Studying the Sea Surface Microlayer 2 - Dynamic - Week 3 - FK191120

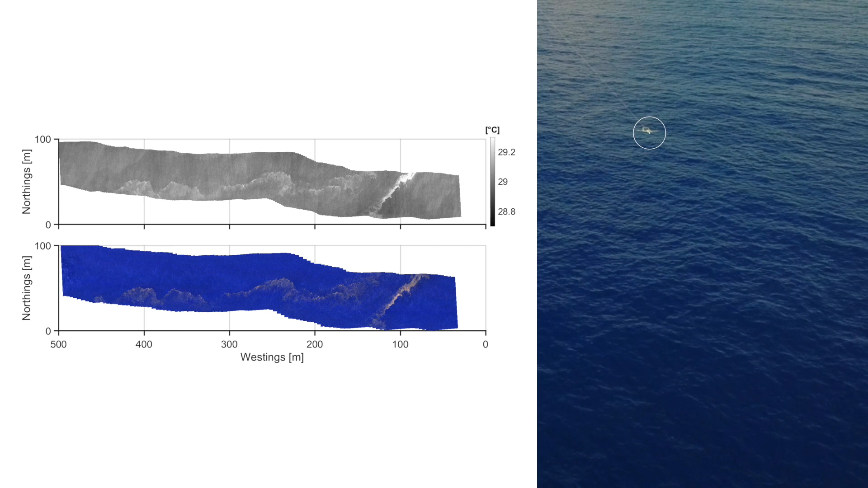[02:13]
The data we collect at times like this, such as thermal imaging and hyperspectral color imagery shown here, allows us to understand the effect of surface material,